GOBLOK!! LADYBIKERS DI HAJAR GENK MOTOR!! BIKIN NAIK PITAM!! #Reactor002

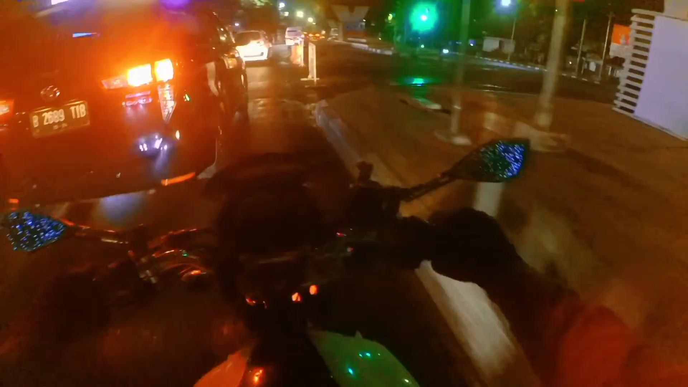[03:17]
kaput nonton video biji kuda motorblog terbaik karena mampir ke sini ya ketaman jomblo seperti itu dapat cewek gitu kita masuk ke jalan dago kita masuk ke jalan dago
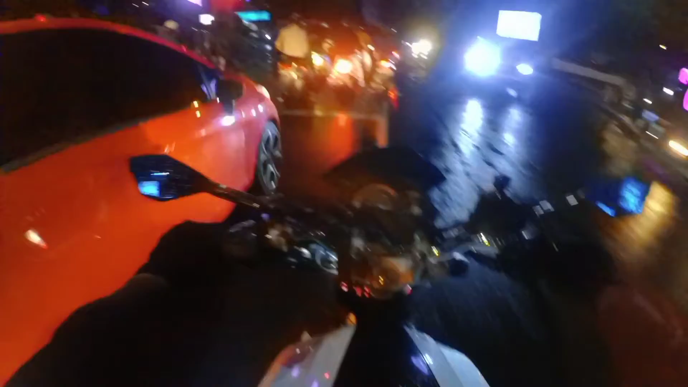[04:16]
kita ada di jalan dago ya atau jalan senior
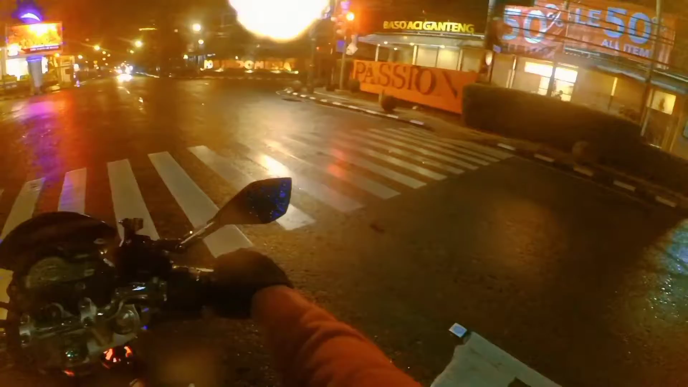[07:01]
soalnya dari dari apa pembandangan-pembandangannya ini sepertinya sekitaran sini ya
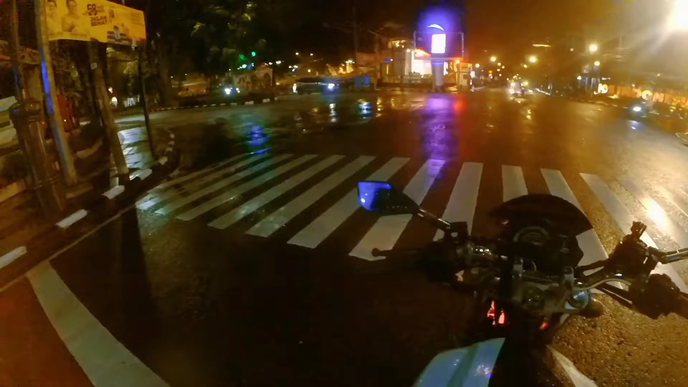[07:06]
pas lampu merah gitu mau ditolongin nggak jangan-jangan goblok anjing goblok anjing anjing uh bawa beceng bawa beceng co anjing co bawa beceng co awas